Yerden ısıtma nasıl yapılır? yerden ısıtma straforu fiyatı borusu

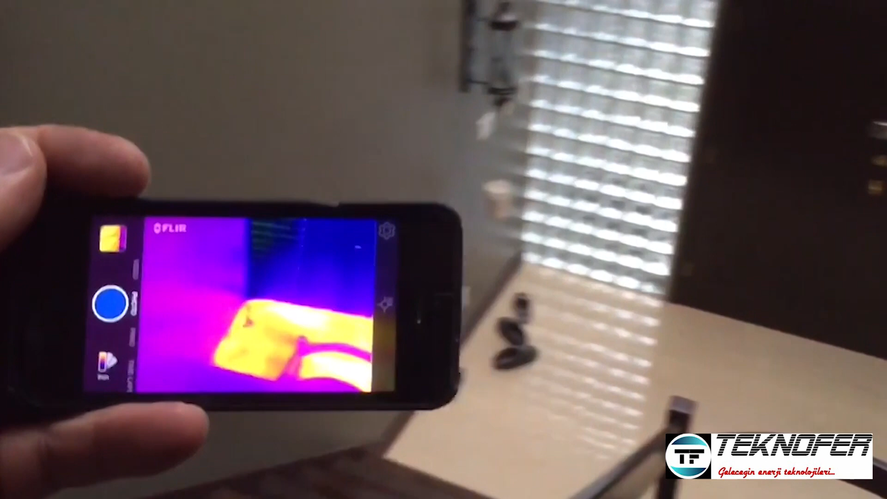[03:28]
Düz straforlardaki en büyük problem siz her ne kadar lama klips kullansanız da borular üzerine bastığın zaman çıkıyor.
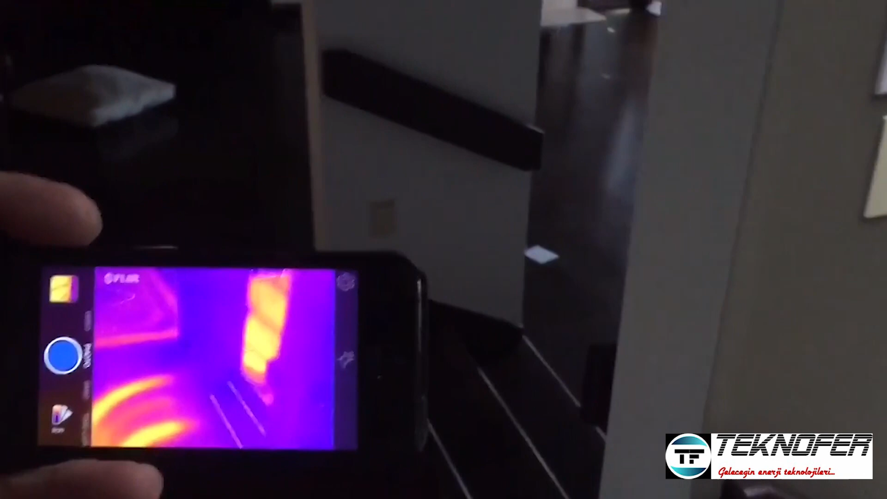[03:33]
Bazı yerlerde uzaklaşıp bazı yerlerde yakınlaşıyor.
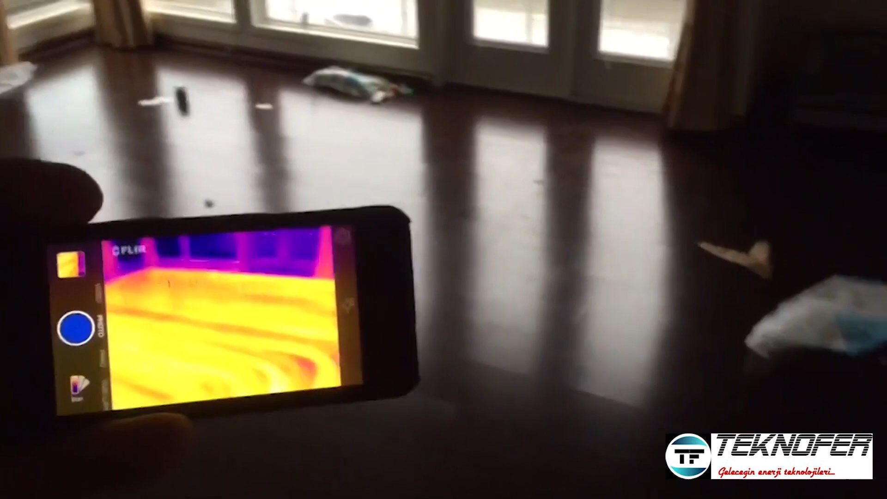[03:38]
Yerde ısıtma borularının her bir metresinden aldığınız ısı modülasyon dediğimiz boru aralıklarına göre değiştiğinden düzensiz bir ısınma gerçekleşiyor.
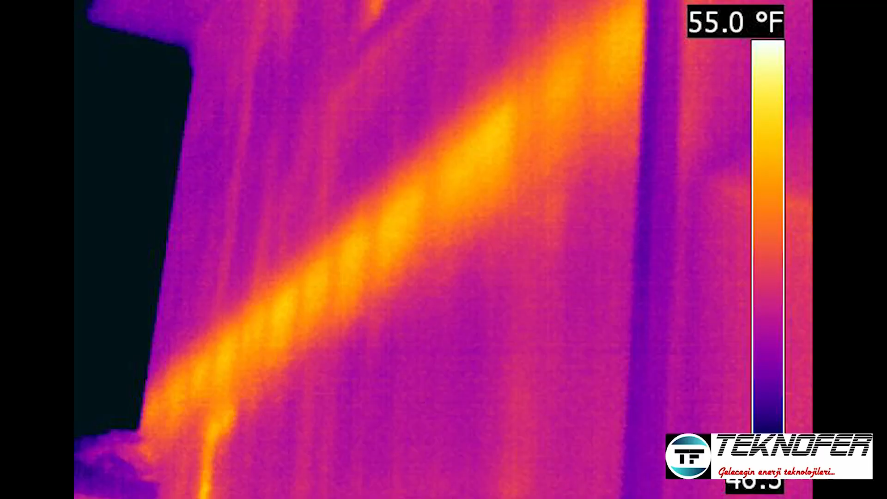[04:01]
On screen: scale top 55.0°F
Binaya dışarıdan temel kamerayla bakıldığında kaçırdığımız ısıyı ve cebimizden çıkan parayı sarıya ve turuncuya çalan renklerde görebilmekteyiz.